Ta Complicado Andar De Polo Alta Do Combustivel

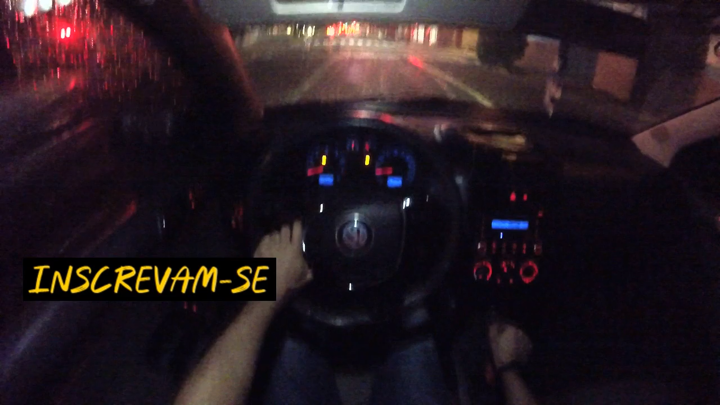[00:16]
E é rapaziada, vamos deixar um like aí na entrada do vídeo, mais um carro vlog pesadão pra vocês aí Que tá sempre curtindo
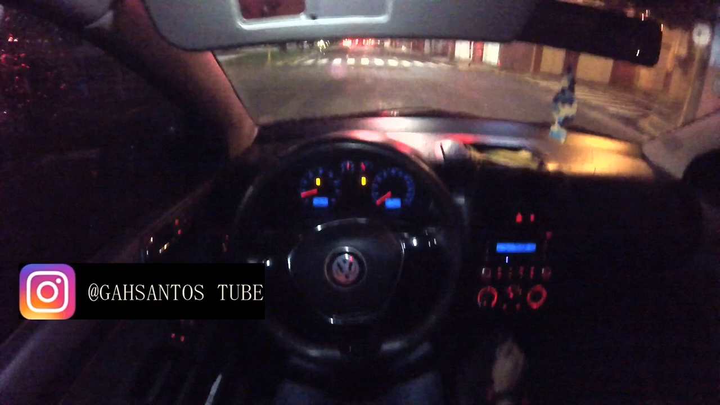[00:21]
aí nosso rolezão Sempre curtindo a nossa vida aí, nossos carros vlog e tals Então eu vou deixar apagado hoje a luzinha de teto Porque muitos falaram que fica melhor que a luz de teto apagado, né?
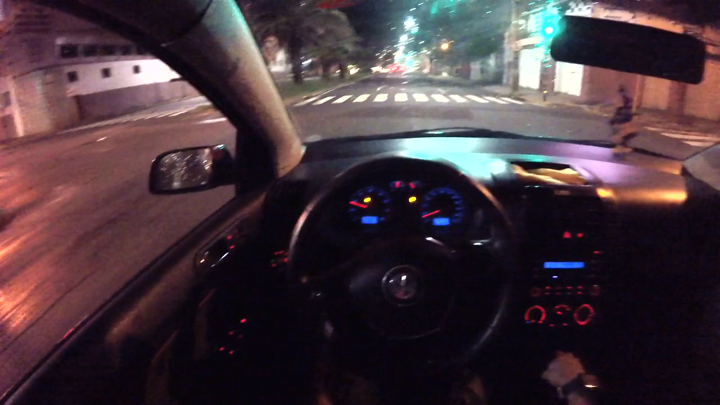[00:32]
Então vamos deixar Começou naquele vídeo, é um brabo Domingão, tá chovendo aqui na minha city